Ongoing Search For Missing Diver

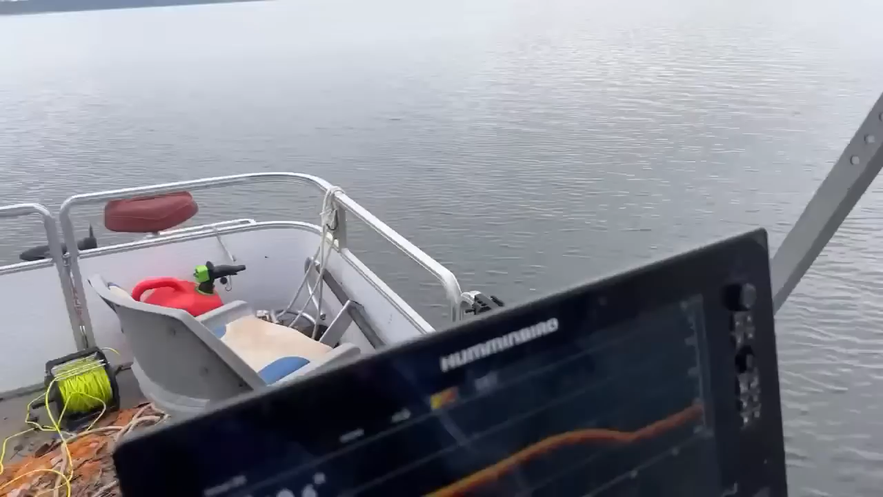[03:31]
And, you can see right here, it's 139 feet.
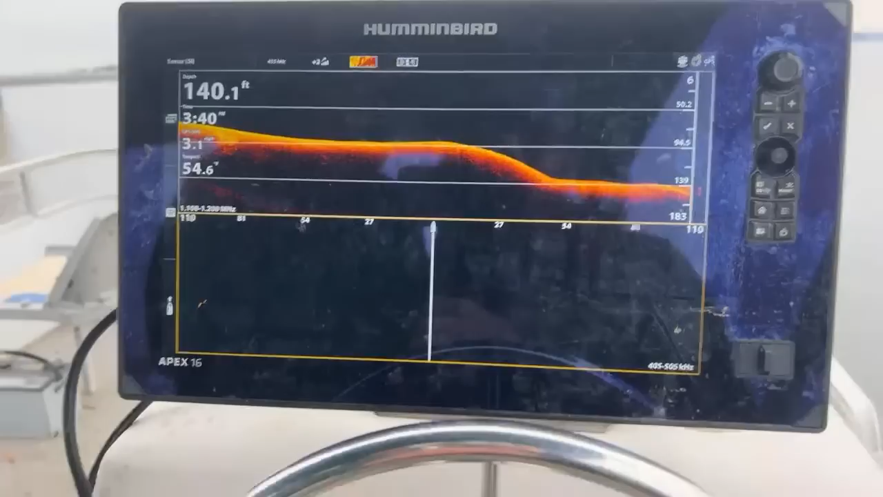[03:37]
On screen: depth 140.1 ft
It gets pretty deep. Oh, fish. Oh, yeah. So, that's the, uh,
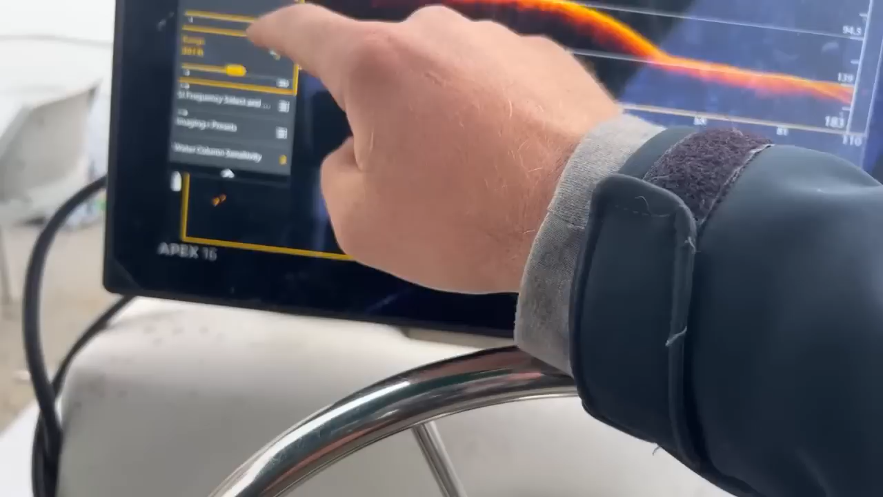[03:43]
the down imaging.
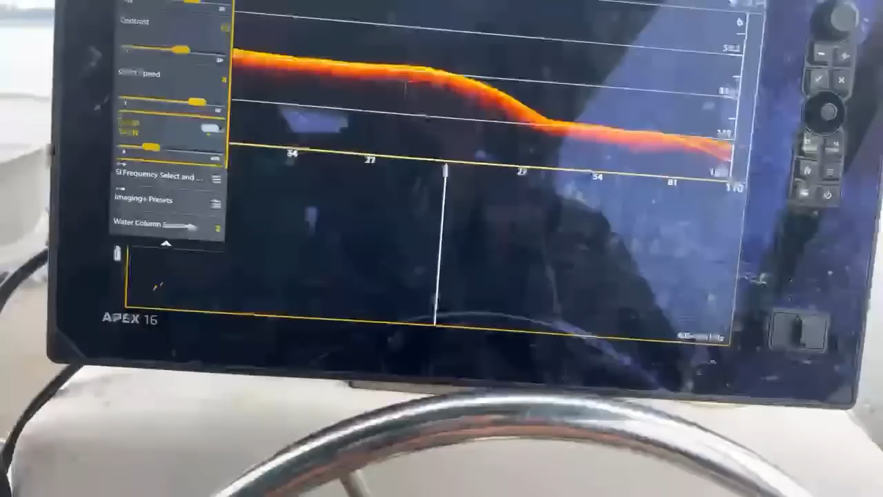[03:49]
That's a side scan.
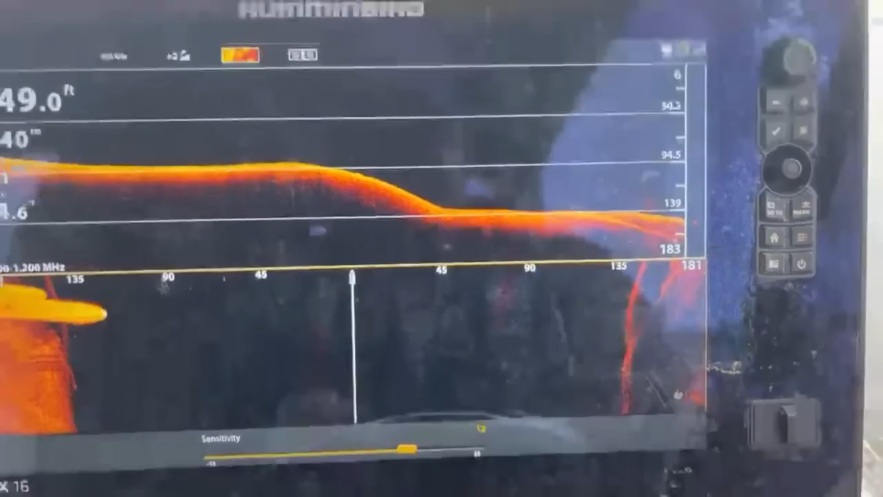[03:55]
So, that's kind of what we're looking at. It's very deep.
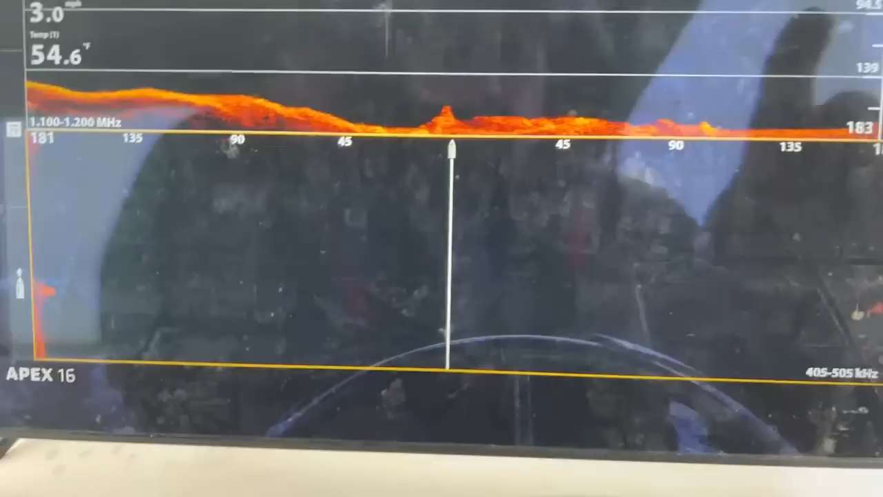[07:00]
I mean, it is, uh. It's pretty deep out here. One hundred sixty-five.
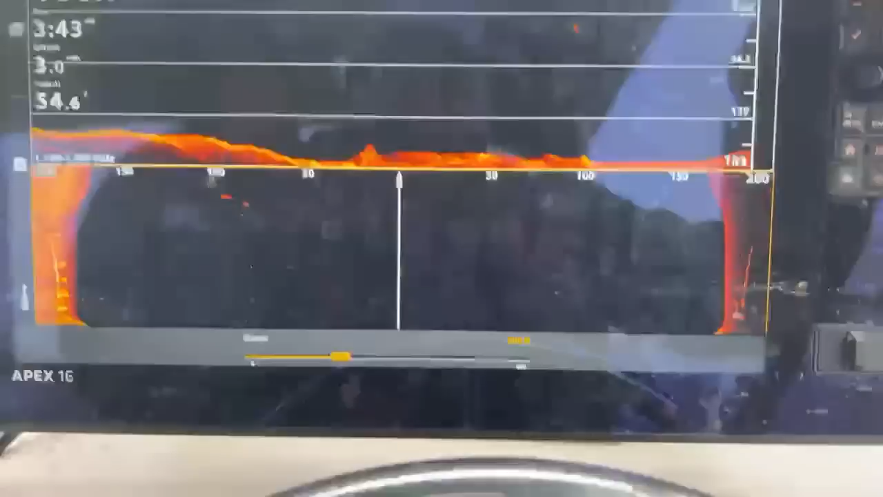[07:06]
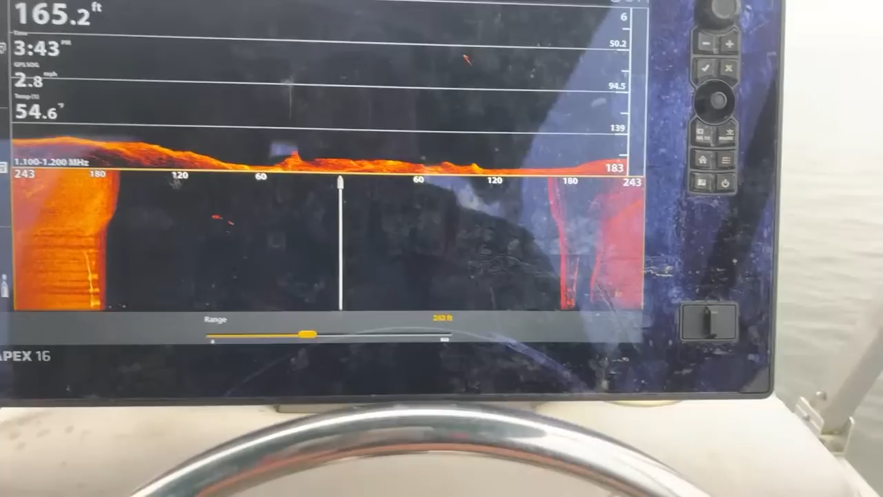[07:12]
On screen: depth 165.2 ft, speed 2.8 mph
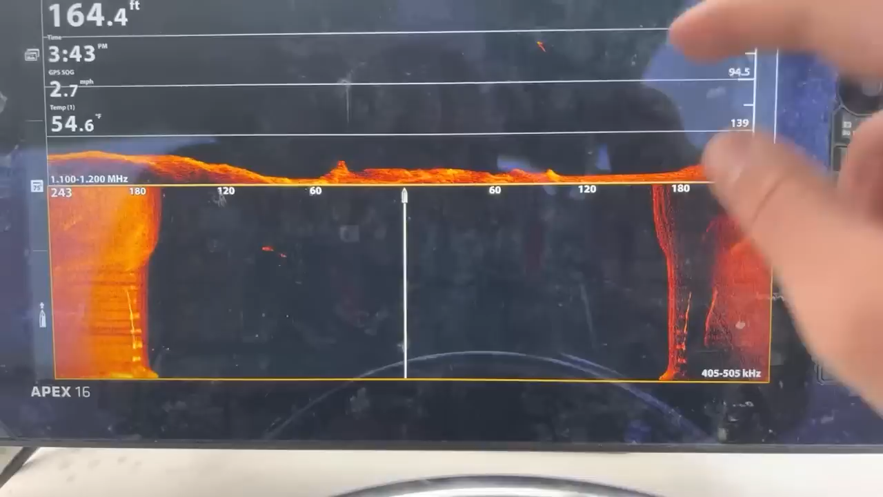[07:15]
On screen: depth 164.4 ft, speed 2.7 mph
As far as dragging, there's a lot of trees and limbs.
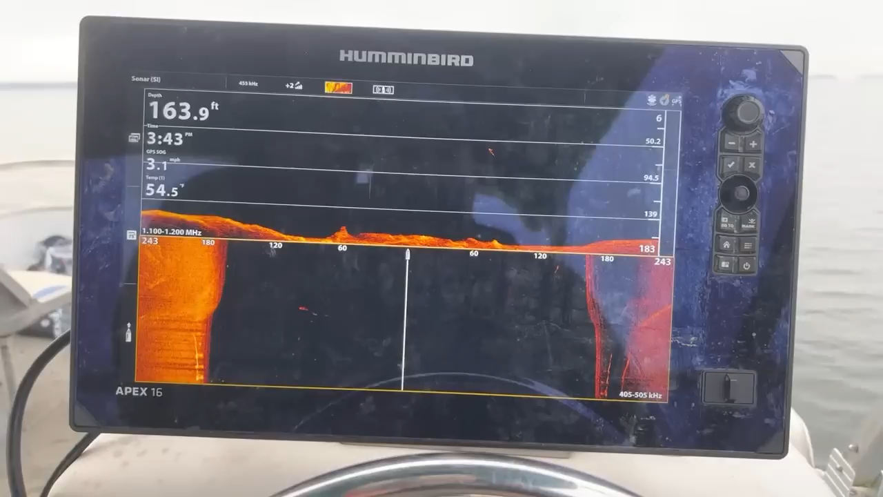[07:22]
On screen: depth 163.9 ft, speed 3.1 mph
It's deep. It's murky. A lot of big rocks. I don't know if that would be the best idea.
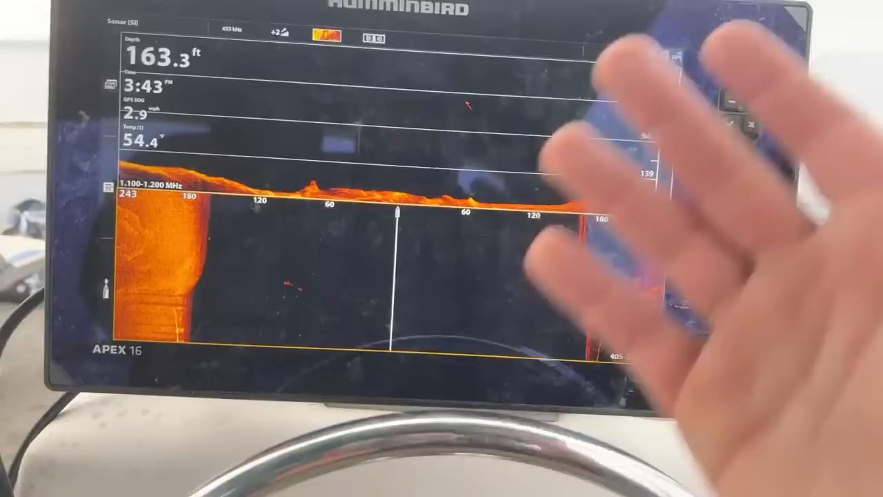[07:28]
On screen: depth 163.3 ft, speed 2.9 mph
There's also, like, old structures out here. You know, there's this old building, which apparently he was diving on. And it was a, uh, two days ago, Wednesday, I believe.
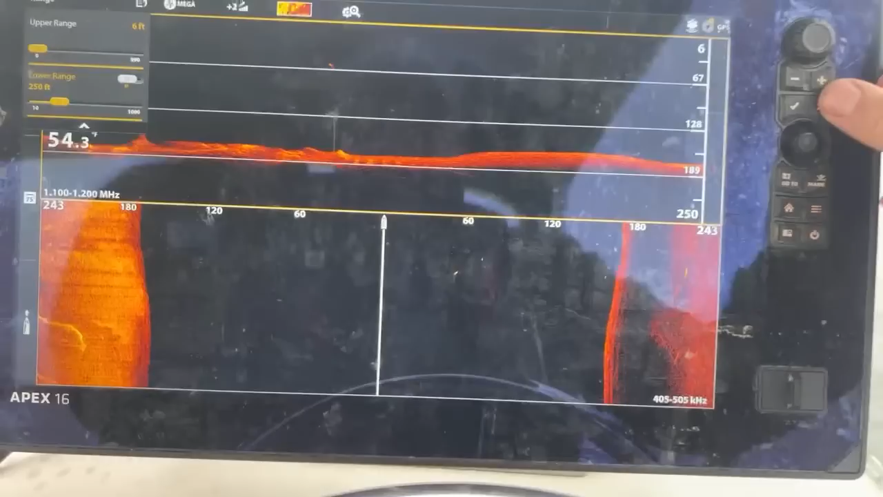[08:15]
Yeah, we have a, uh. Me and Nug have a lot of, you know. Weekly, we go out, like, every Monday, Tuesday, Wednesday.